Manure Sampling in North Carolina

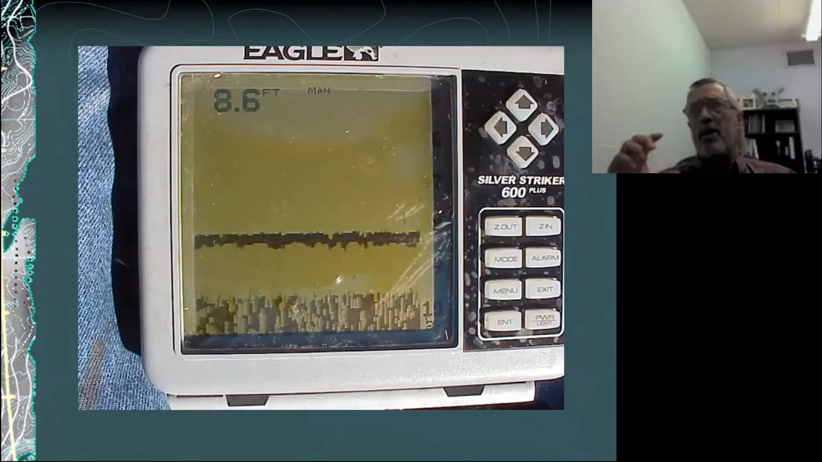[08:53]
On screen: depth 8.6 ft
in in general agree well with the sludge gun and these are finding that top of the biologically active zone of the uh of the sludge and and in typical in our lagoons that's there's that we call it the fluffy layer biologic uh treatment blanket 18 to 24 inches is typical um and this picture you can just see that 8.6 is to the top of that black line the that white zone in between there is actually a a measure of the thickness of the sludge and with low levels of sludge you
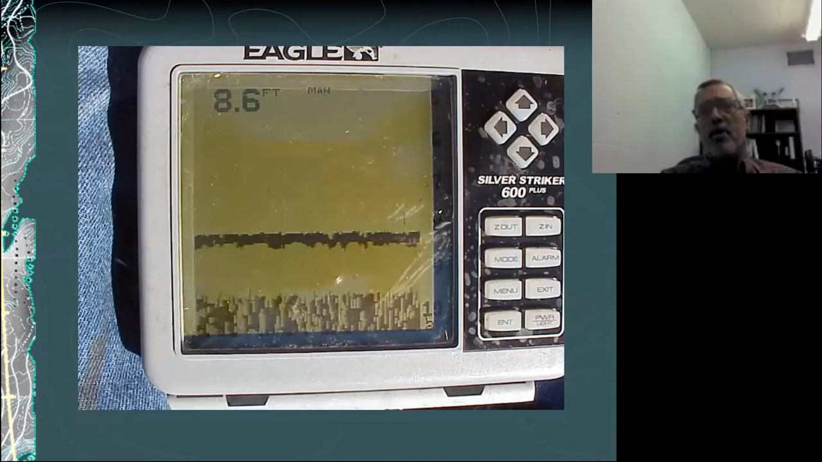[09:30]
On screen: depth 8.6 ft
can that works when you get much over two to three feet of sludge that sound signal has a hard time uh penetrating that and getting reflected back to the sensor so it's it's reliable for the top of the sludge not so much for the bottom of the sludge we've had a lot of iterations of boats built by extension agents uh